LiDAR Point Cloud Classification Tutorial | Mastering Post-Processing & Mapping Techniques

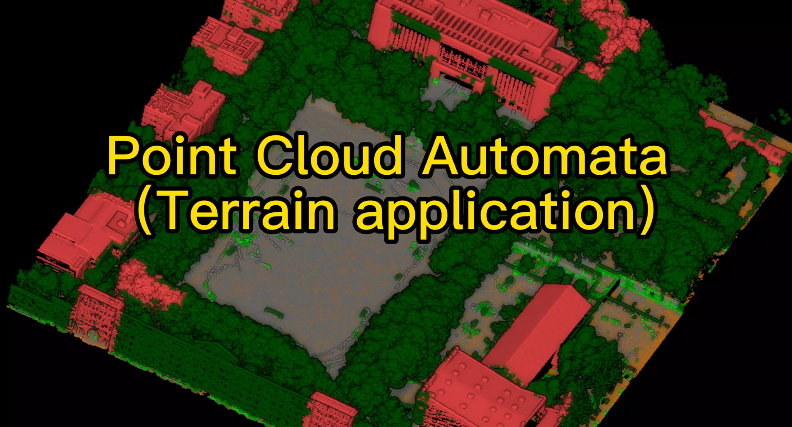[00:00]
Point Cloud Automator, Terrain Application. First, let's look at the software composition. It consists of three software.
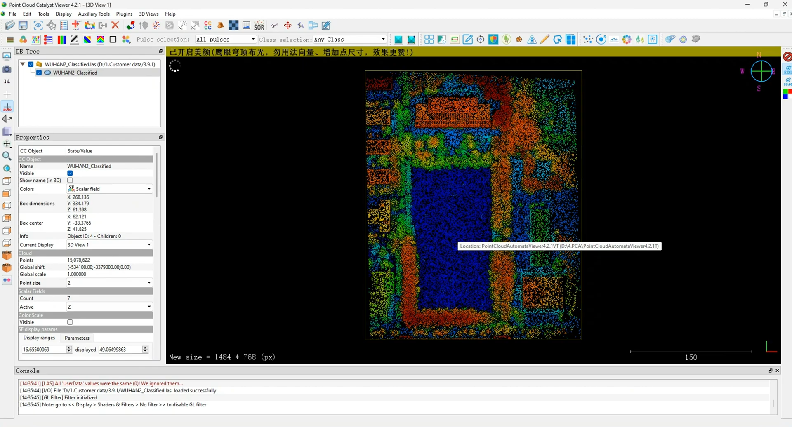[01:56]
The software has many ways to render point clouds.
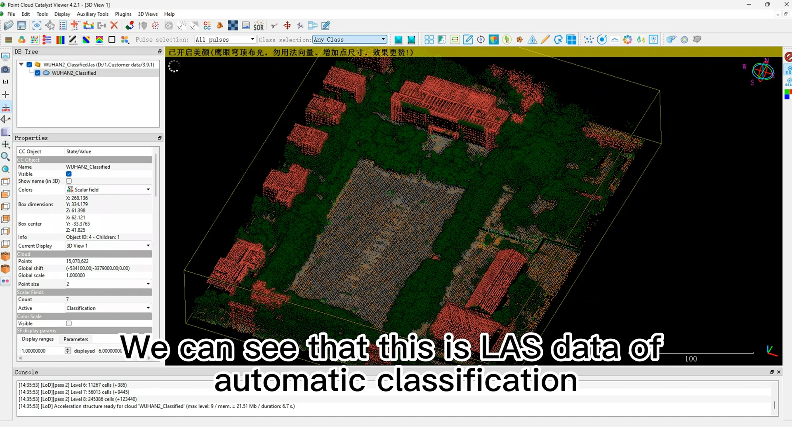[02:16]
We can see that this is LAS data of automatic classification.
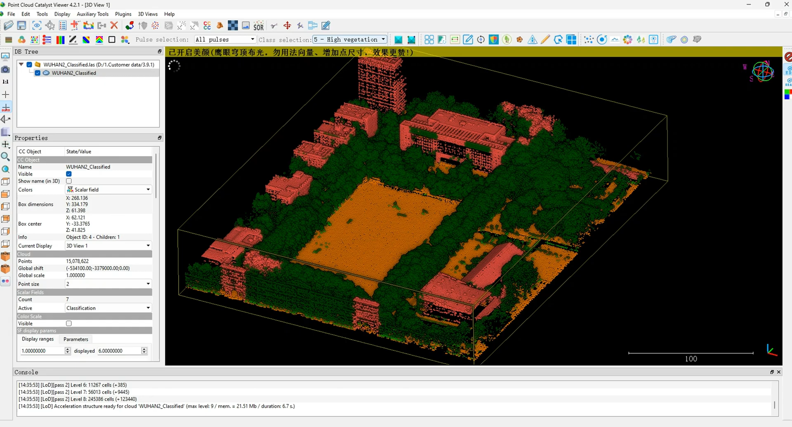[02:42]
We can use Ground Points to produce DEM and Contour Lines.
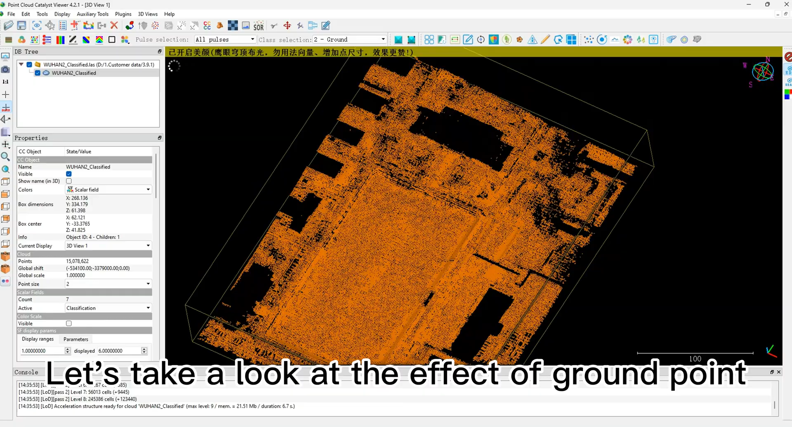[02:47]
Let's take a look at the effect of Ground Point.
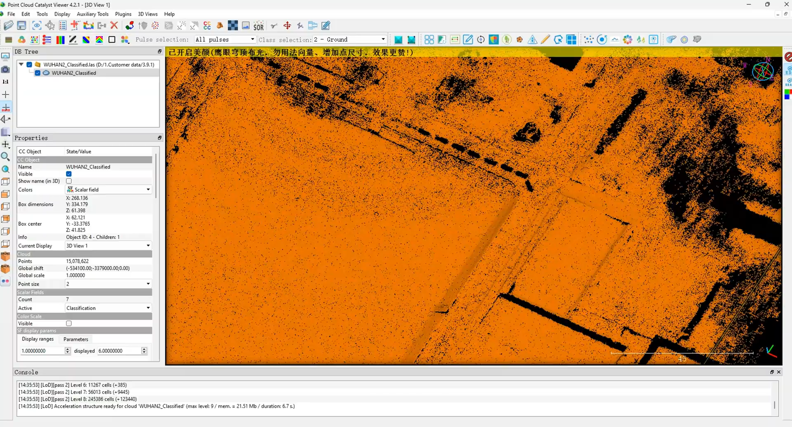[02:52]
We can use Ground Points to produce DEM and Contour Lines.
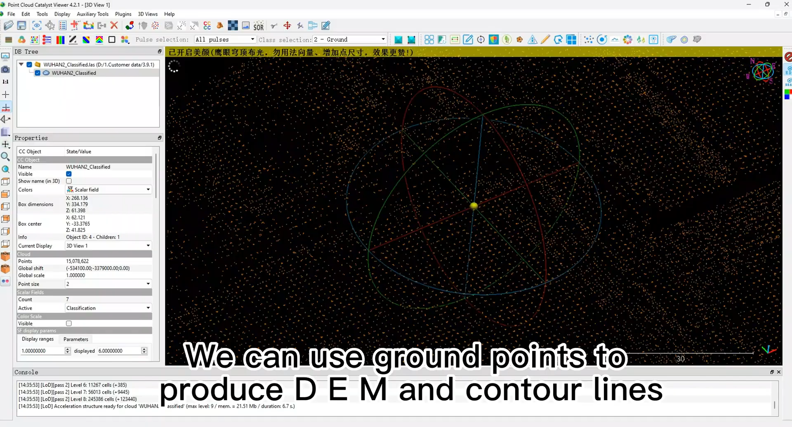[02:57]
DEM Production Method DEM Production Method